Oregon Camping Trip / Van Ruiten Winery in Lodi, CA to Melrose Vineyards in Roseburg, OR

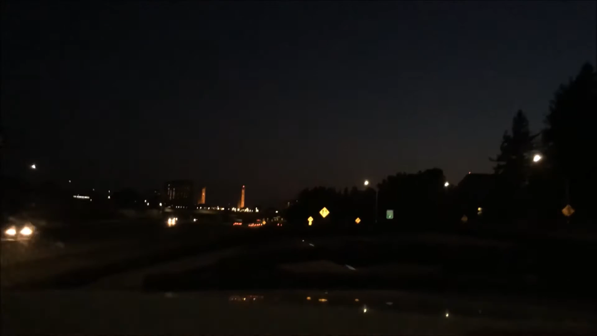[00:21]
Leaving before dawn allowed us to travel through Sacramento before any morning traffic. It also allowed us to beat the afternoon heat and arrive at our next Harvest Host Stay, Melrose Winery, and enjoy the afternoon there. But God I tried, I hit the ground,